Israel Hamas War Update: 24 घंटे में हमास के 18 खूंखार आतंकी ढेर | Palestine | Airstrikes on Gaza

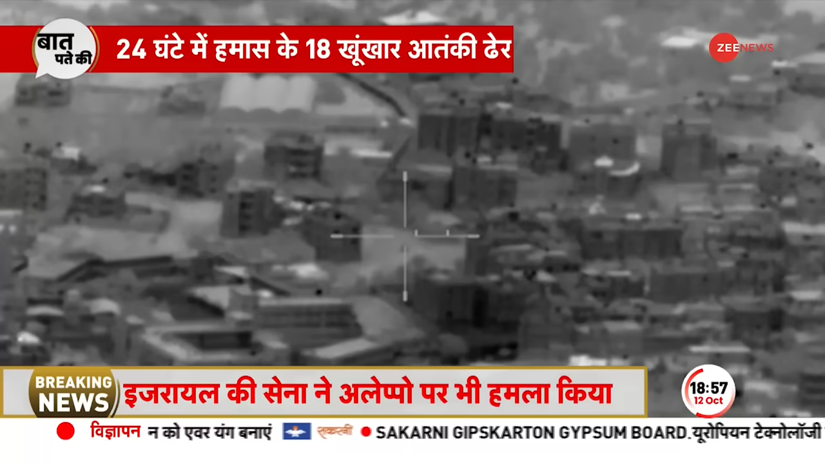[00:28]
साथ अक्टूबर को हुए हमले के बाद इस्रेल ने लगा तार छटे दिन हमास के ठिकानों पर हमला किया।